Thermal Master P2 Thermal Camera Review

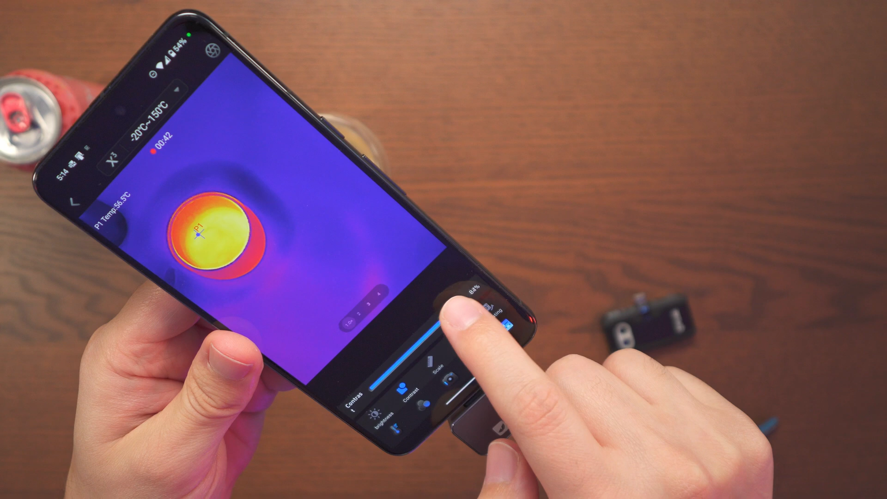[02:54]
And then we got scale on and off and
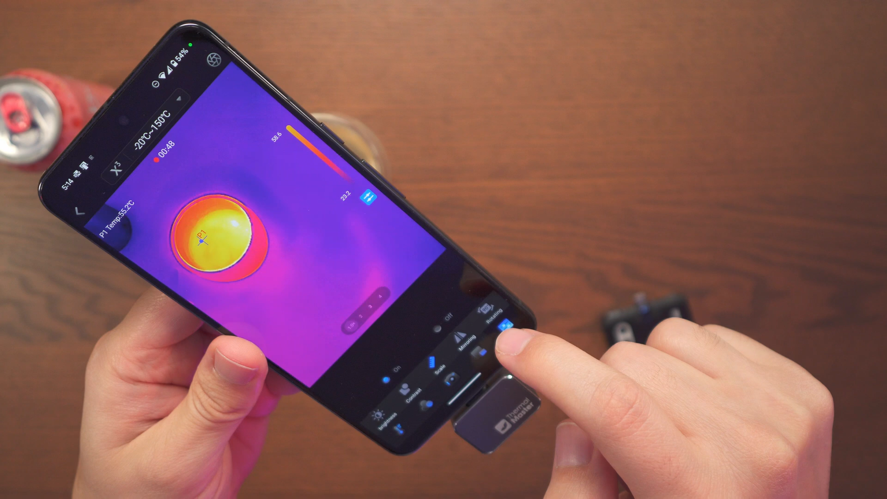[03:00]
mirroring and you're also able to go ahead and rotate as well.
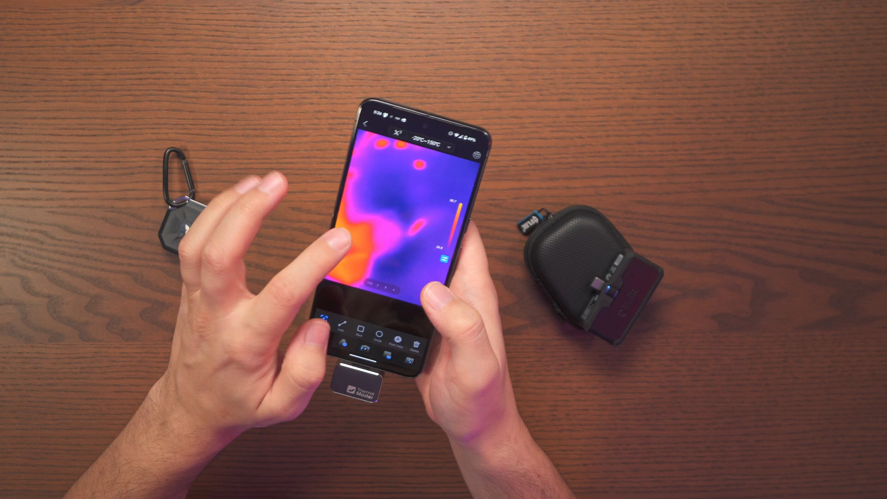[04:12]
And just go ahead and click point. And we do get a reading of 32 here. And now let's just go ahead and put in our flare one.
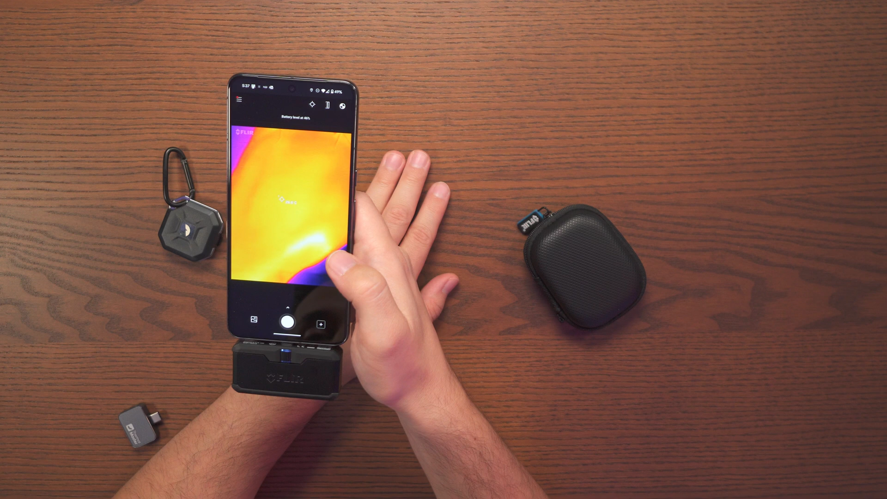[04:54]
And 28. So let's just do a quick calibration.
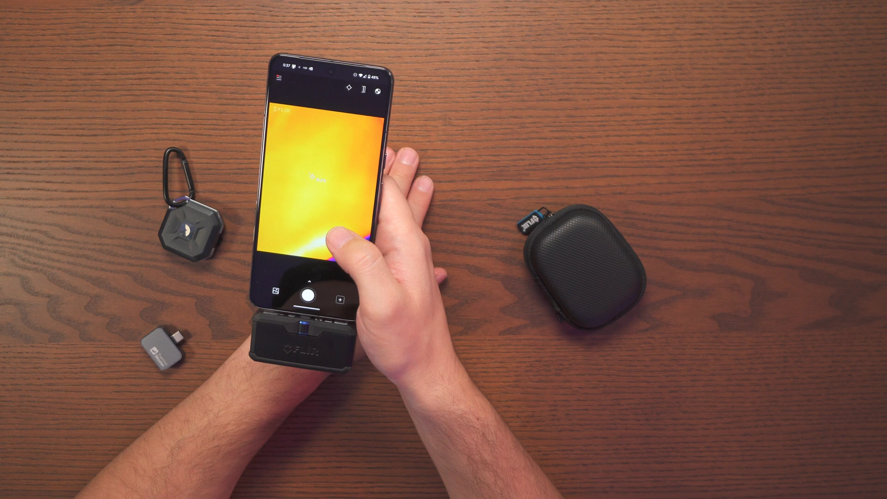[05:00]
And it is a 31.3 as you can see here. So around 30, 31, 30. So that's where it's hanging right now. So let's go ahead and put our heat gun on and just see how far that can go.
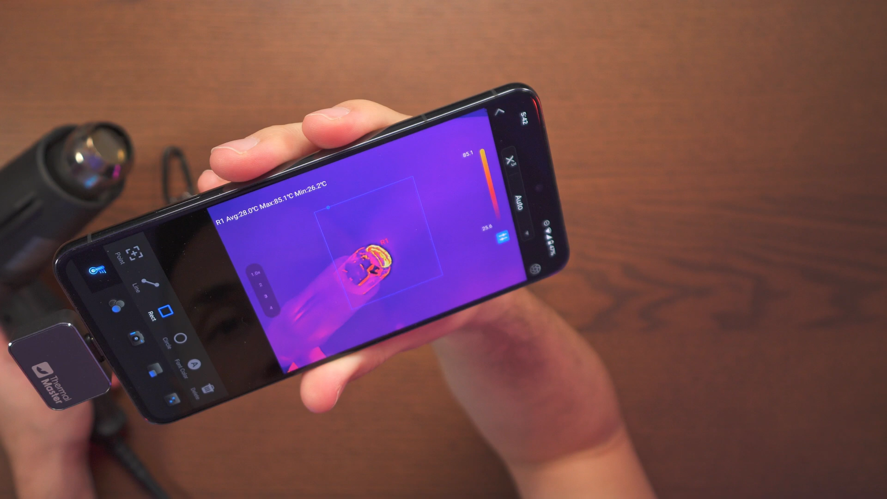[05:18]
On screen: max 85.1°C, min 26.2°C
So definitely climbing up here. So 86 celsius, 87.